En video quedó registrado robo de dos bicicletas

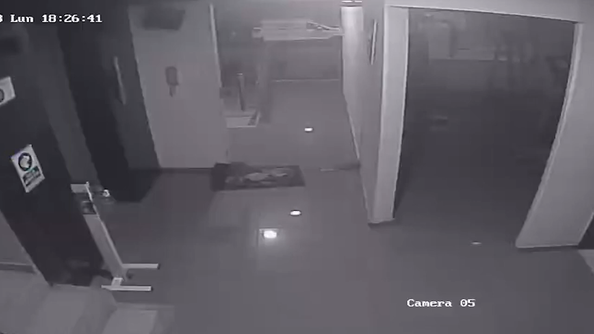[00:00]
En este registro de video de cámara de seguridad de un conjunto residencial,
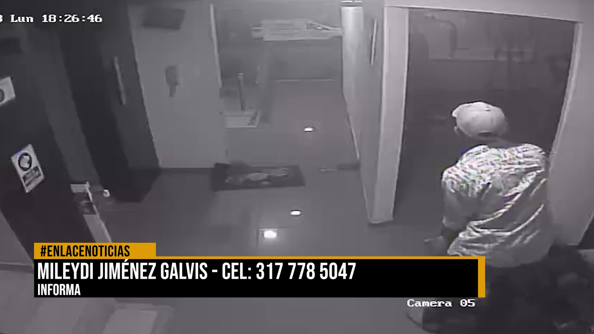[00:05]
quedó grabada la forma como este sujeto se llevó dos bicicletas, según su propietario, con la complicidad de alguien más.
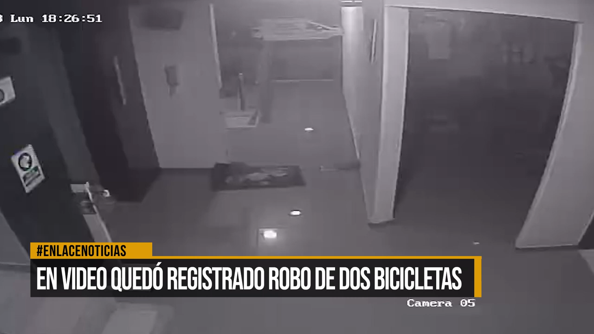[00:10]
El sujeto se toma todo el tiempo para cometer su fechoría, conociendo ya las autoridades de este hecho delictivo, al ser formulado la denuncia respectivamente. Esta situación se dio el fin de semana fuente festivo, ahí tal cual el 9 de diciembre como lo muestra el video, alguien al parecer fue con ayuda de un residente del edificio, le permitió el acceso a este ladrón, que no es la primera vez que entra al edificio, y hurtó las bicicletas de los niños, tal cual como está la referencia que yo les tengo en el estado.